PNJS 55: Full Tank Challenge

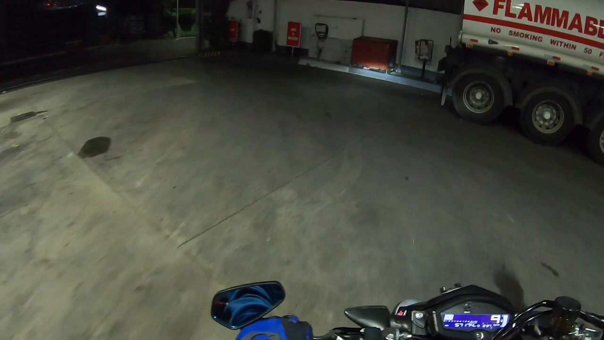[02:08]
Alright guys, nagpa full tank na muna tayo. Ayan, kitang-kita naman, full tank. Almost 7 liters. 525 din ang inabot. Grabing mahal na talaga ng gas ngayon. Para sa 7 litro 525, actually yan yung pinakamura dito sa amin. Phoenix yan, Phoenix. So after nung Big 3, Shell, Caltex, Petron, yan ang sunod na pinagkatiwalaan ko.